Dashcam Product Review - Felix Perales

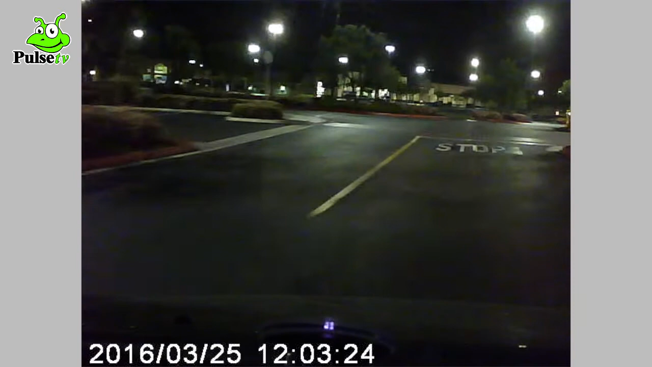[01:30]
So you can see what it looks like driving around and recording at night time. I mean it's a pretty good quality for night vision. As you can see. And this is the sound coming from the camera. It's not the best quality of the sound. But it does the job.